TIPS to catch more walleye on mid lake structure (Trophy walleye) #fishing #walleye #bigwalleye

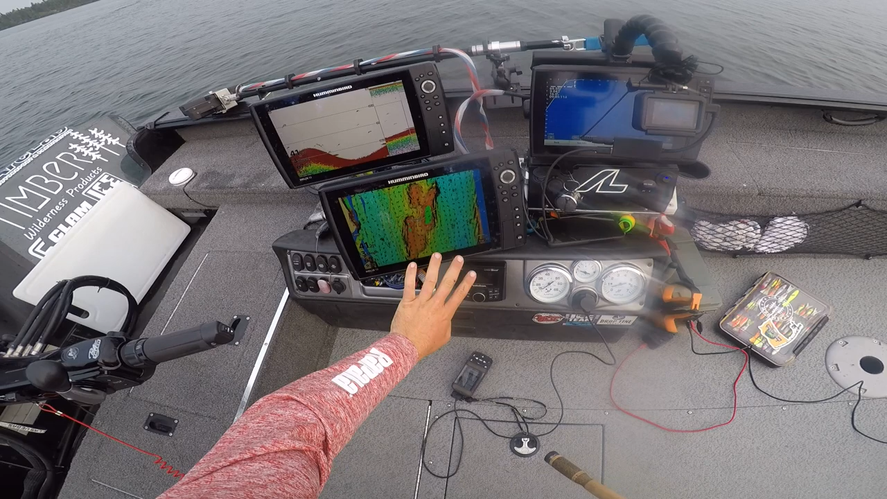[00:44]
humps out in the middle like isolated to deep water surroundings so you can see here on the mapping here I got some deeper humps here that we're gonna focus on this time of year it seems to me like the walleyes are a little bit shallower a little bit shallower than they are in the fall at least so right now it's been seeming like they've been kind of in that 25 to 20 foot of water kind of deal and on the structures they kind of roam all over so you kind of got to search for a little bit at times but that's where your kind of screens come into play
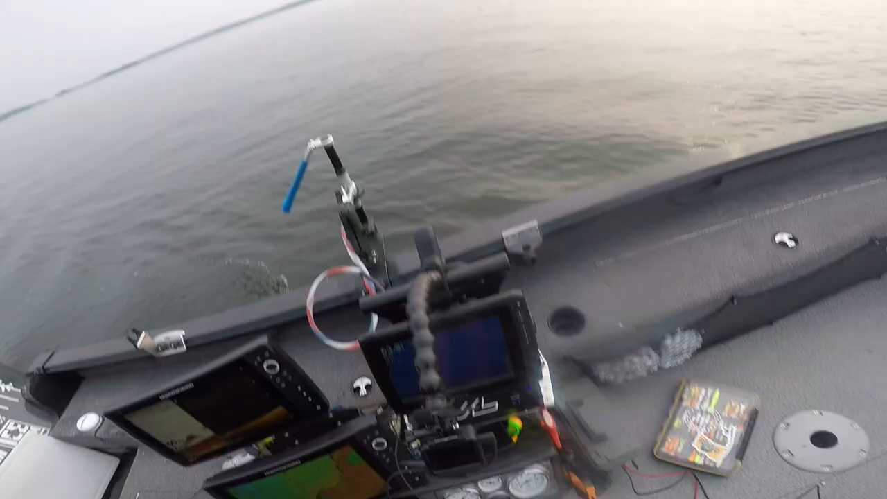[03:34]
another thing you'll notice too as I kind of go around and check out each piece of structure is I have my uh my highlights on for certain depths and right now as I mentioned those fish are kind of sitting in that a little bit shallower than they would be in the fall they're sitting in that 18 to kind of 25 foot of water kind of deal so right now I got that depth highlighted and I might be out of it a little bit at certain times but that's what I'm going to be focusing on I'm going to be focusing on
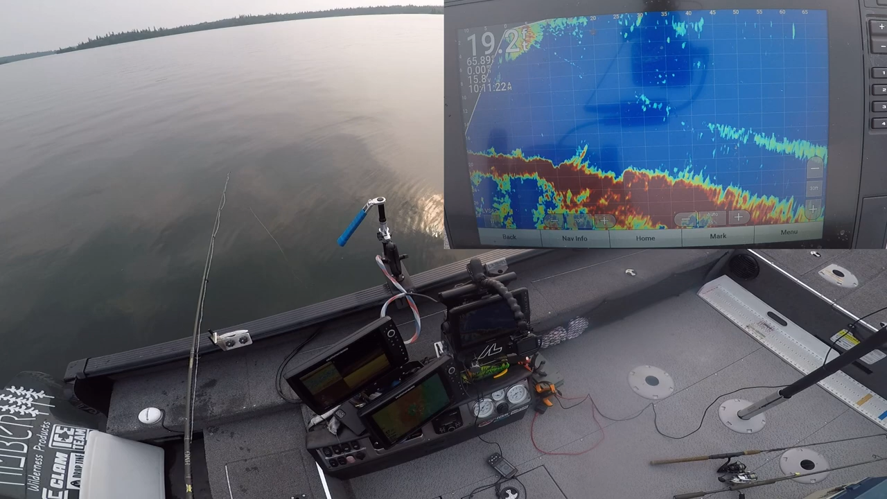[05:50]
change it up put on another tika but I put on a blue chrome sometimes with high sun silvers and blues can be a little bit better a little bit more natural colors oh that was a rock I think I don't think that was a fish that's a fish though
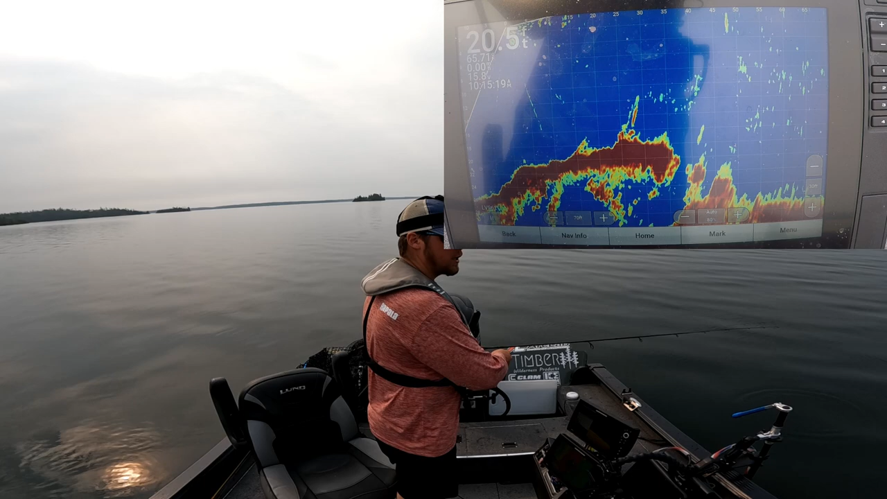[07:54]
I'm gonna just soak a jig in a minnow here I'm gonna pull this up ahead of it you can see there's a couple nice marks up here
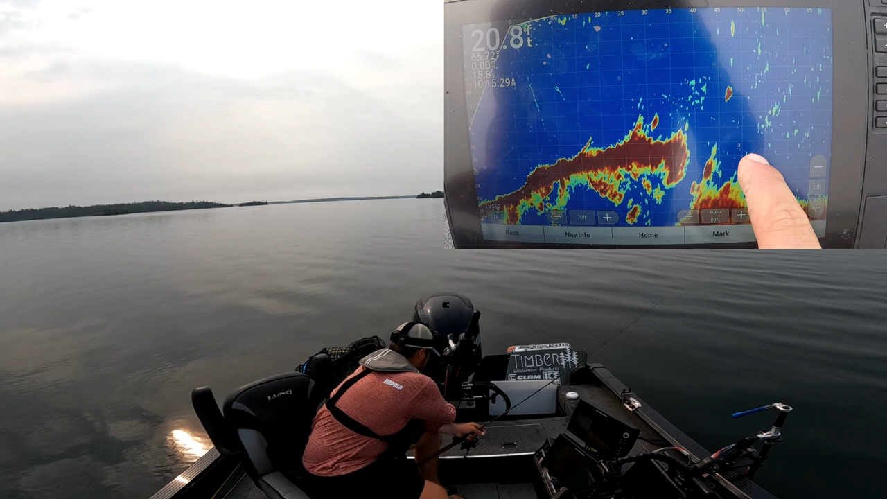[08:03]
On screen: depth 20.8 ft
so what I do is I keep my pole facing forward and then I use my jog feature on the menkota there to just move ahead a bit so I can see it that's 30 feet ahead so I'll jog us ahead 32 feet now I guess right on top of these fish and you can see there we're right on top of these fish now
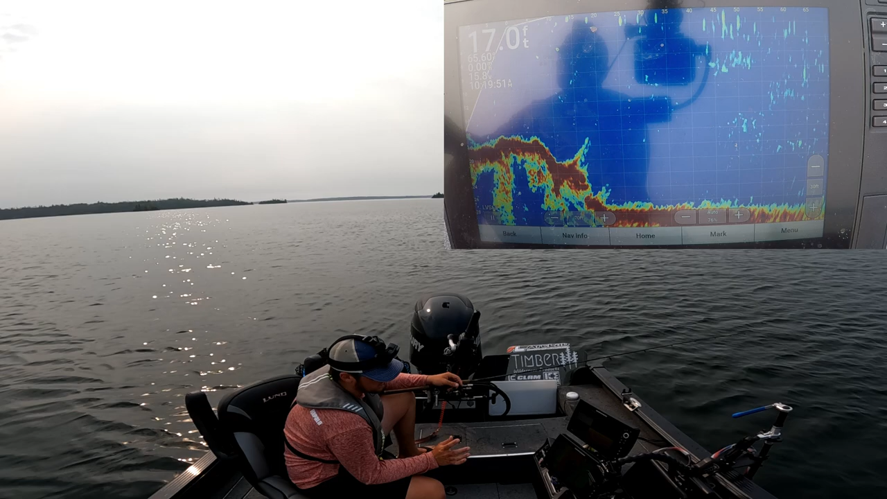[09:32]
and I think that that's where the live scope kind of messes a lot of anglers up is because you see those fish so you know there's fish there so then you want it like you get attached you want to stay there you want to grind you want to try to get those fish to bite even though you might just be better off going somewhere else great on top of them now there's one